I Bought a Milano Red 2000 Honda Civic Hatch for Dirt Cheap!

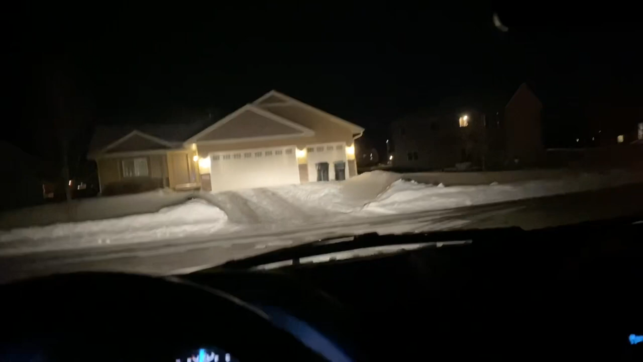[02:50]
chino and i forgot the other guy's name damien they only have hondas there should be
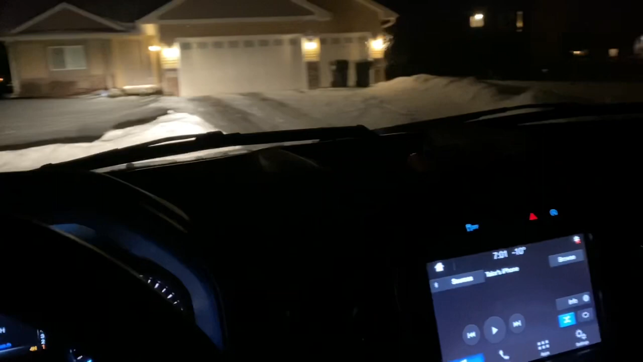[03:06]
i think it's this one i forgot my maps isn't on i had to put my four-wheel drive on just on these streets they're so icy i drifted the cul-de-sac on accident with the car on the trailer turning around i have no idea where i am but these houses are nice they had a brand new fully loaded honda accord sport uh like the brand new black one it looked beautiful they had a brand new honda
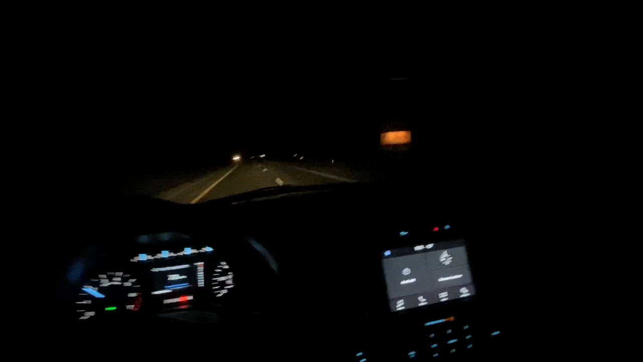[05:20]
truck's doing good you know oh whoops i had it in tow haul mode but i shut it off to get uh gas there we go now it's back in tow haul i know it's a dolly and everything so it's like it's not as hard on a vehicle to tow because you know the car has two wheels on the ground but even still i can't i can't even tell it's back there it's pretty good for a little 150
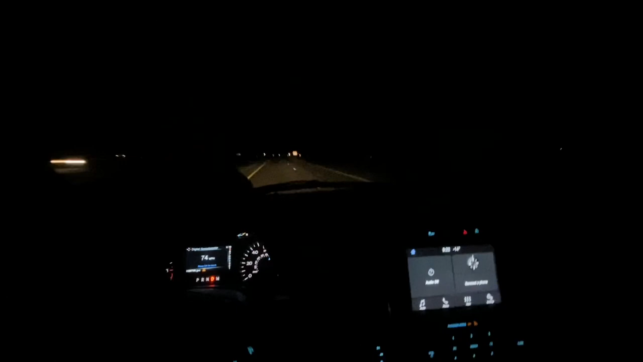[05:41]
but again my platinum f-150 i had with the 5.4 in it i towed a full car trailer with with cars on it and it did really good so i'm sure this would do even better because it's the eco boost but i'm super tired it's negative 15 degrees out fahrenheit and the real fill with the windchill is negative 35 because it's windy it's freezing cold we have an advisory not to leave our houses right now unless we have to